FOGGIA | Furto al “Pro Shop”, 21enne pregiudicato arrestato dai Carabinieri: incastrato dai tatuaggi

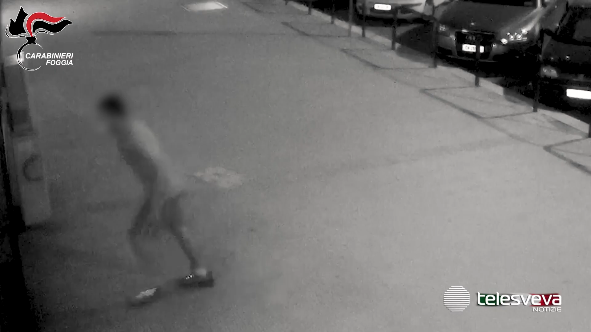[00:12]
E' accaduto a Foggia, un 21enne pregiudicato ha provato a mettere a segno un furto ai danni dell'attività commerciale ProShop in Via Nardella.
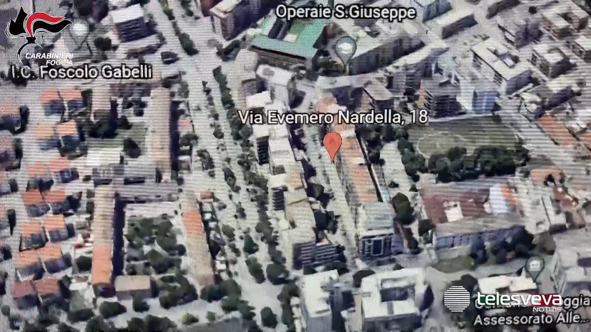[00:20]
Le immagini di videosorveglianza mostrano il giovane avvicinarsi all'ingresso,
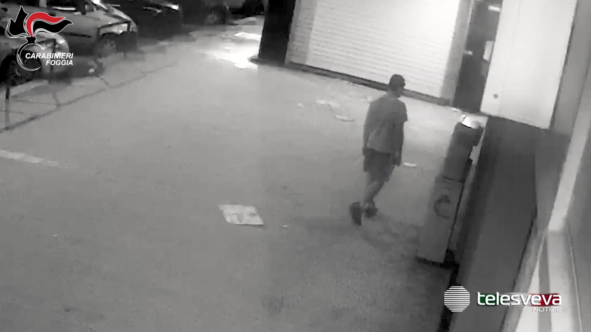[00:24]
sollevare la serranda forzando il blocco motore e dopo aver dato una serie di calci alla porta in alluminio entrare all'interno.
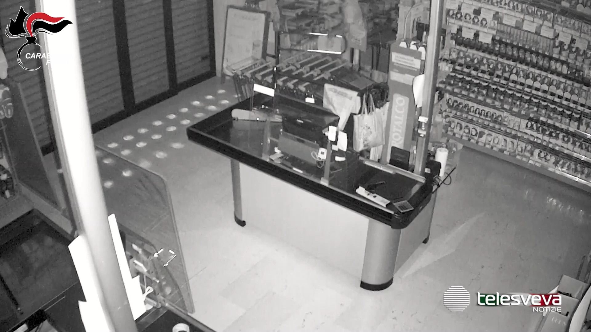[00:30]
Una volta dentro, il 21enne ha aperto la cassa portando via qualche decina di euro. Purtroppo per lui l'allarme è subito scattato, una volta forzato l'ingresso,
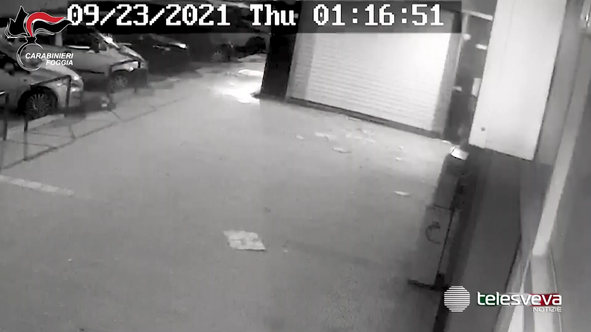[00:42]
quando è uscito è stato immediatamente colto sul fatto, ma ha tentato comunque la fuga.